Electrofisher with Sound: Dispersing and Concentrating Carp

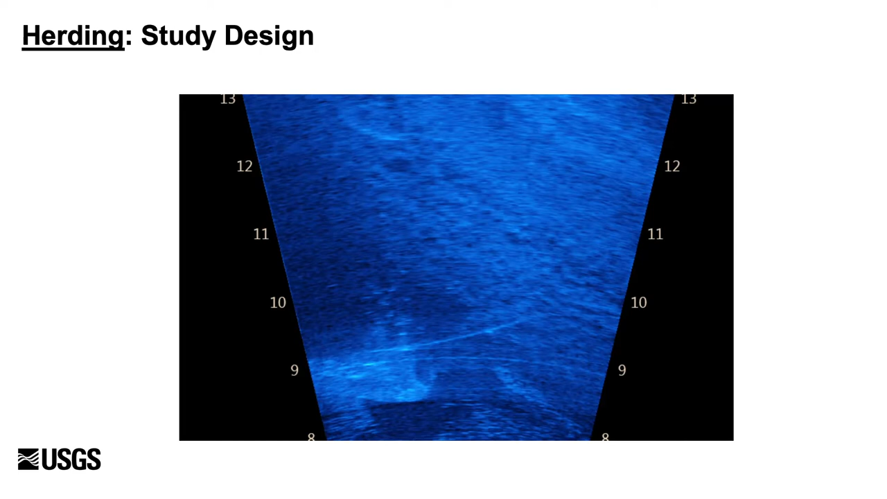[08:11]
So I'll have to exit out of here. So here's a quick clip, real time. I think we were doing sound and electricity on this example. And right here's the block head. We're looking at a top down view. And the block head's coming out this way. And the shore line is right here. Right at about 11 meters away from the boat.